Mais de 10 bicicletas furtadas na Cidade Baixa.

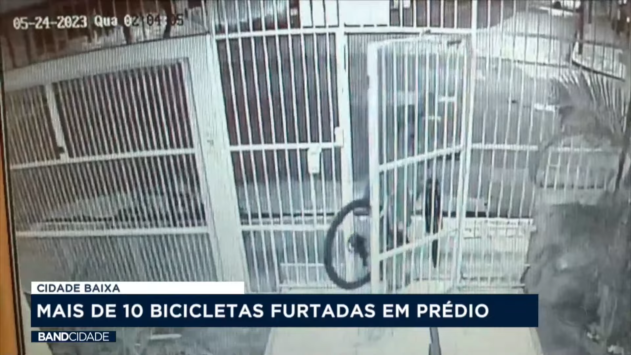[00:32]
As invasões começaram aqui, às duas horas da manhã. Essa dupla conseguiu burlar o sistema de tag eletrônica, que dá acesso ao condomínio.